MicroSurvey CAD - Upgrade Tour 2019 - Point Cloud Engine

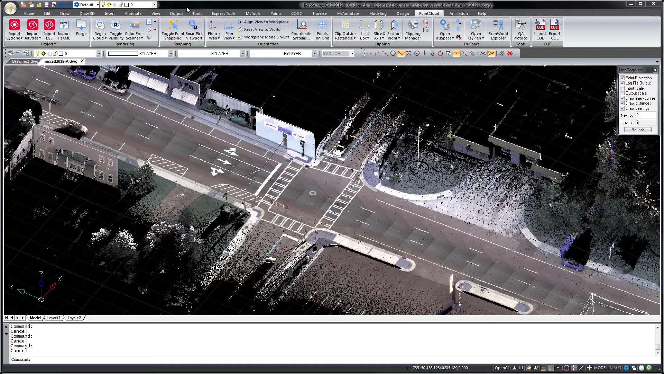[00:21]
MicroSurveyCAD 2019 Ultimate includes the latest Leica EPCA Point Cloud engine and supports the latest versions of Leica Cyclone, Cyclone Register 360, and Jetstream. The new import LGS command allows you to import LGS Point Cloud data files which are self-contained,
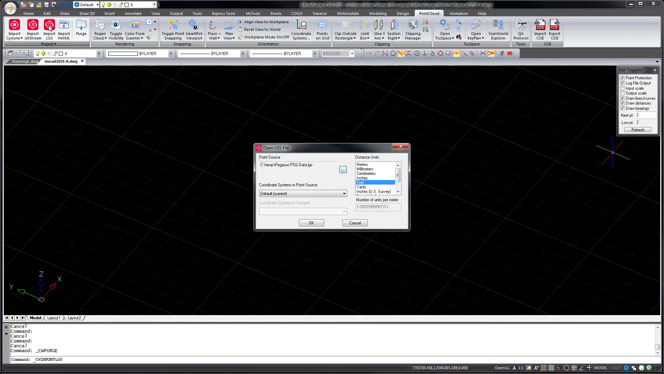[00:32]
portable, and highly efficient Point Cloud databases. Point Clouds captured with the new Leica
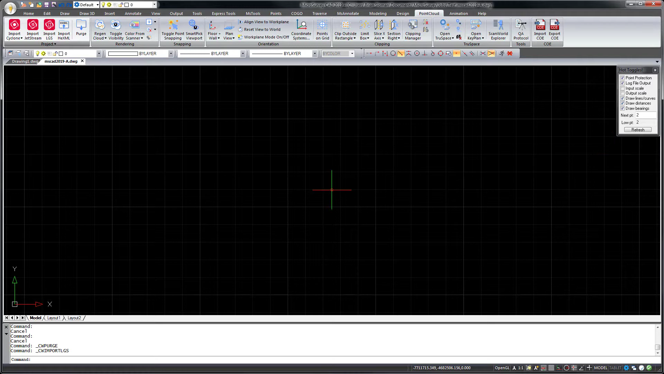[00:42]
RTC360 laser scanner or other sensors can be published to an LGS data file using Leica Cyclone or Cyclone Register 360 opening an LGS file in MicroSurveyCAD
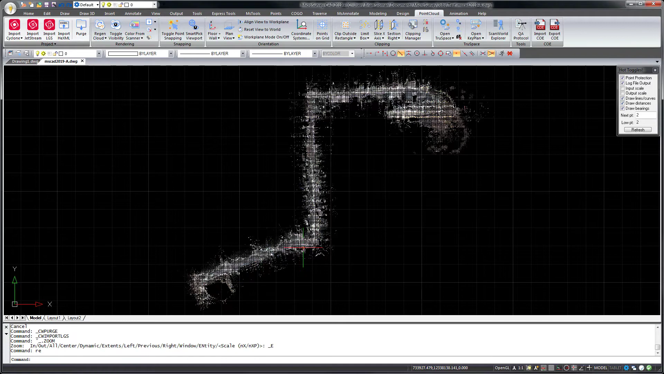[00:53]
then does not require the presence of any additional software such as Leica Cyclone or Leica Jetstream.
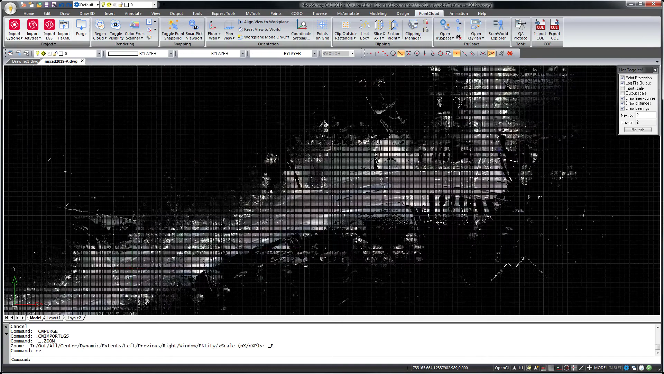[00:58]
The import Cyclone command has also been enhanced and your Point Cloud data will dynamically regenerate following any view changes like zooming and panning so it always shows the appropriate level of detail now with no more need for the Regen Cloud command. This makes it easier and faster for you to work with Point Cloud data in any format.